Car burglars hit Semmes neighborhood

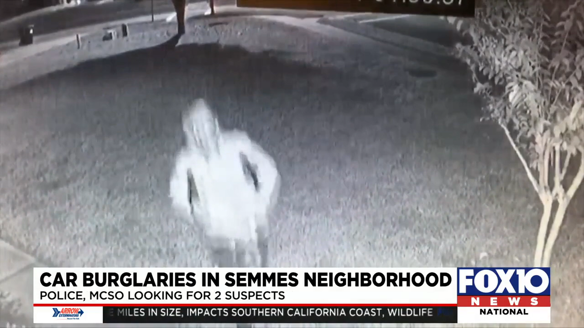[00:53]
And in this video, one of them walks to a car, but turns around when the camera's spotlight hits him. He and his partner then move on to another house. The Mobile County Sheriff's Office says so far there are about six or seven cars that were broken into. The stolen items include money, a phone, a gym bag, and a diaper bag. The big stolen item was a 9-millimeter handgun. Sims Police Chief Todd Friend is urging people to protect their valuables.